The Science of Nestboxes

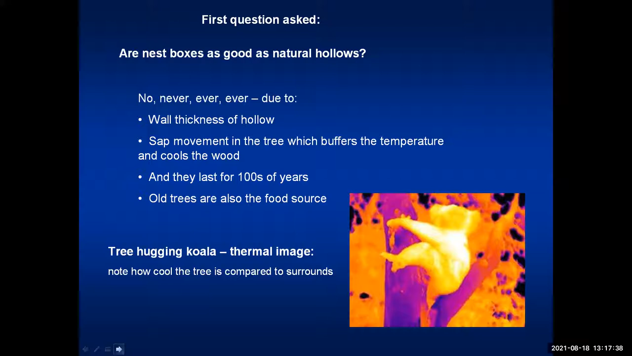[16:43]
And the koalas are actually using the tree to cool off. Koalas are very heat sensitive.
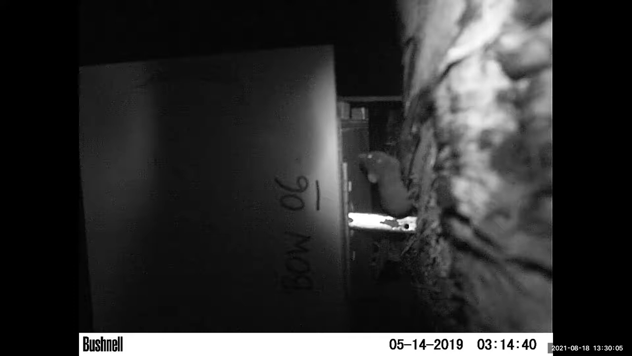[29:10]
That's a sugar tail glider tail. There's a little antichinus sitting out in the middle of the day.
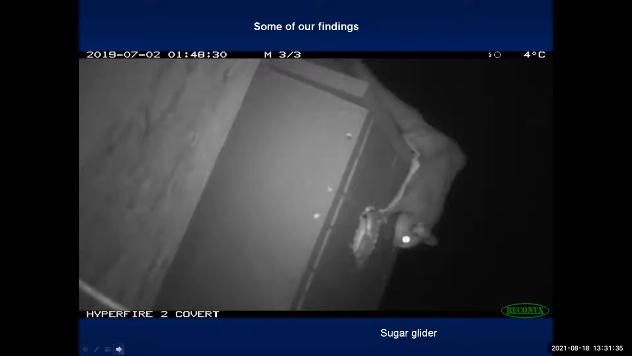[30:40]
We have had scroll gliders go into our boxes. There's a little feather tail glider.
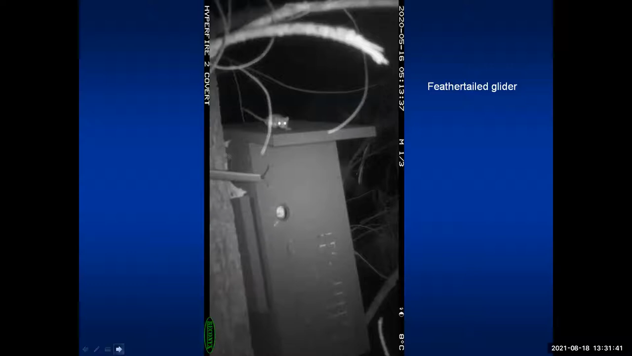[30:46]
And we've had lots of activity. Brush tail possums happily moving in.
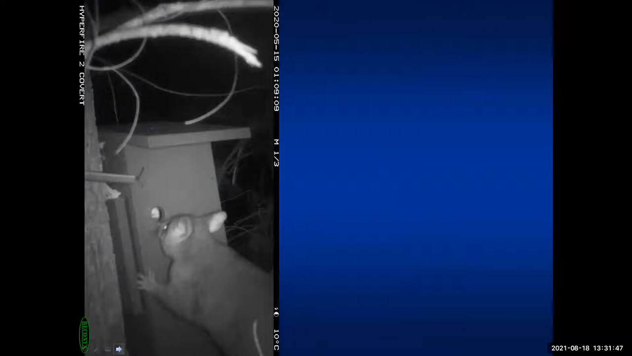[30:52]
Brush tail possums happily trying to move into ones that weren't designed for them. Here's this one. I'll just click through this. Working its work. It's exhausted. You can see it spent hours and hours chewing on that and not happy with that. It recruited some help. So this is where that hardwood plate is very helpful.
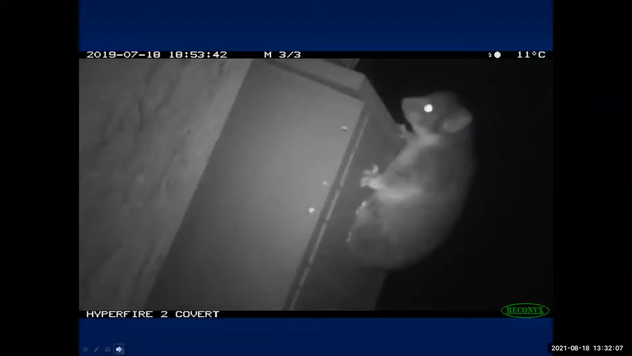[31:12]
Ring tail possums. And what you can see is this ring tail is really squeezing out hard. I mentioned before the entrance is really important. Animals want to get in the tightest hollow they can fit in. So they go in and nothing bigger than them follows them. So this is for you know keep predators and competitors out. And ring tail possums have a bit of problem with brush tail possums which are a bit bigger. So they like tight hollows if they can get them. And you look at look at these next couple of pictures really squeezy.
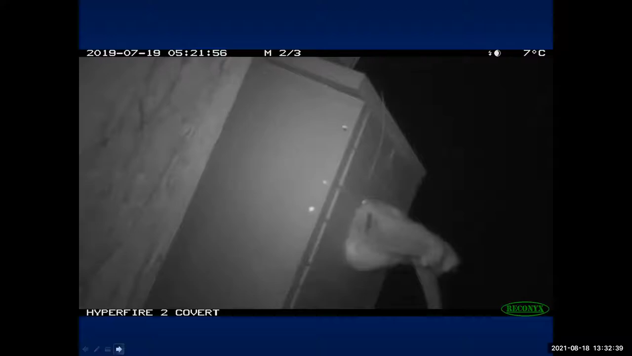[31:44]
But it used that all the time. Happy ring tail. And this is from about four weeks ago these pictures. This couple of sugar gliders and they're madly nest building at the moment. Everything's getting ready for breeding.
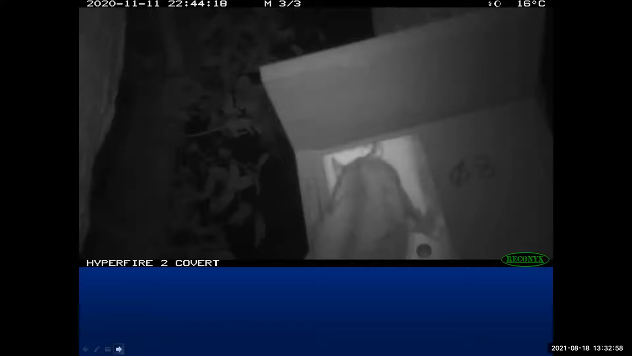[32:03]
And you can see they've got all the nesting material in their tail.
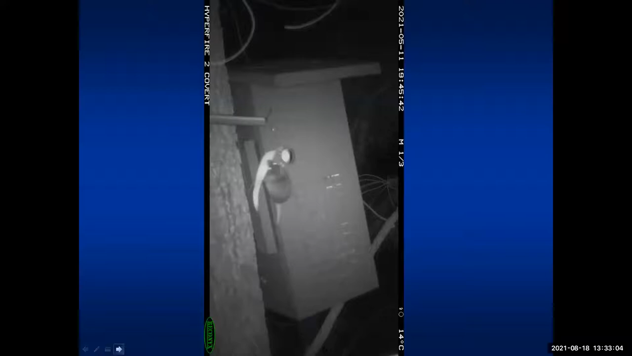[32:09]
And antichinus. They're packing leaves into their nest boxes. You see this one taking its leaves in.
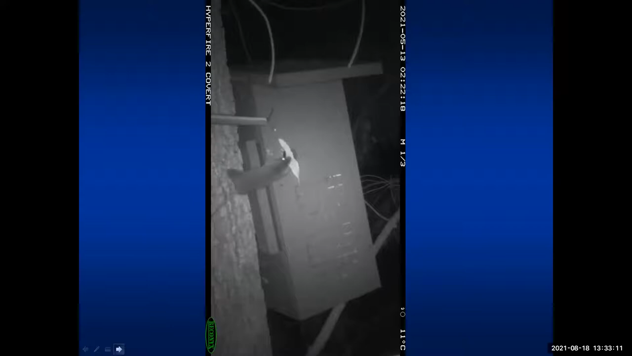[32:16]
The other thing that's really nice about the photos is you can actually get a lot of behavioural stuff.
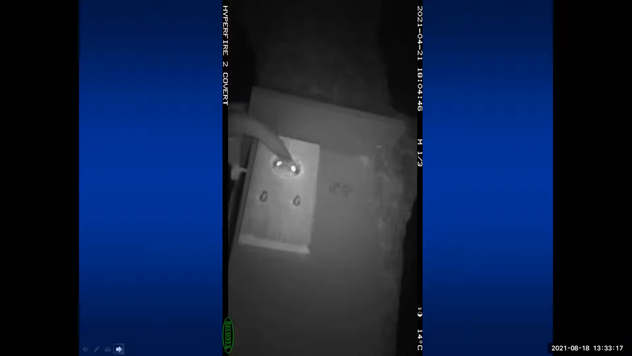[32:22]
And we have an idea of how many animals are using boxes at the same time. So breeding and things like that.
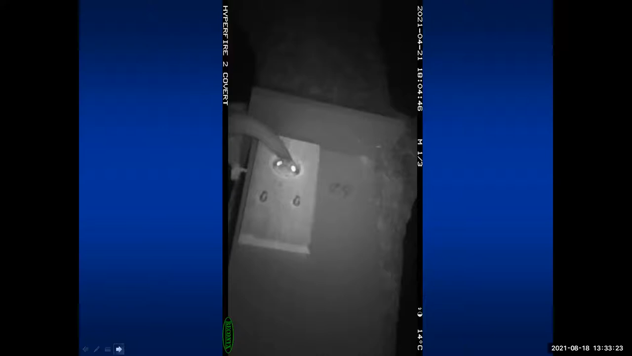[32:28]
So these are a couple of the sugar gliders. Two ring tails have been hanging out together. And I just like this photo. I think it's funny. Brush tail bottom. So that's just a couple of pictures.
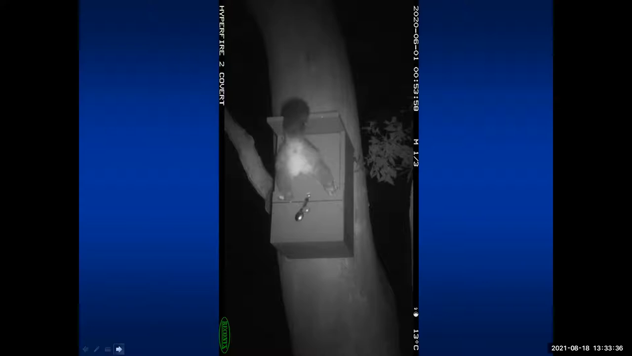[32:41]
But all of that we've got about 15 nest boxes and then a variety of nest tubes. And I think 14 of our 15 have been regularly used. And they've been up for 18 months and they would have been used within a couple of months. So our cameras are on at night to detect mammal activity.